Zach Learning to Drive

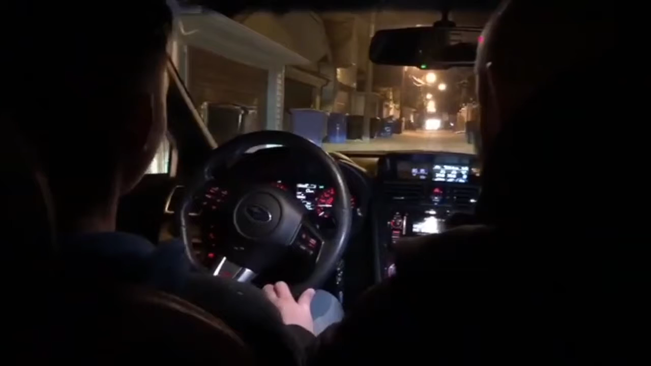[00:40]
Slow, slow, slow. Let it roll. Let it roll. Let it roll. And I'll release all the way. This is what everybody that drives a clutch on. Because if you release it too fast, it will kill the engine. All right? And now, right now, how we're rolling, you'll engage the transmission like we do in drive. It's the same thing right now as we were before. You feel it, don't you? Yeah. Now, that's just what it is.
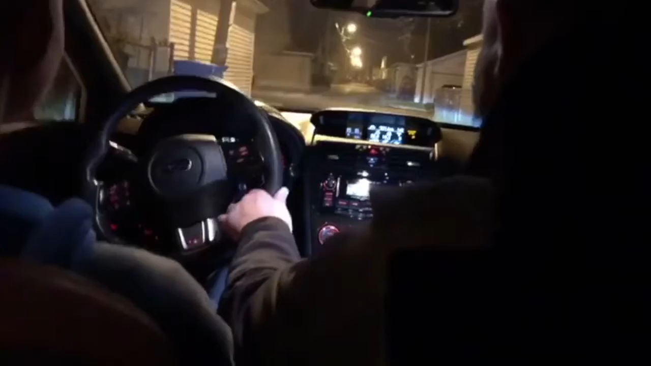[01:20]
Yep. All the way. And now, brake with your right. All right?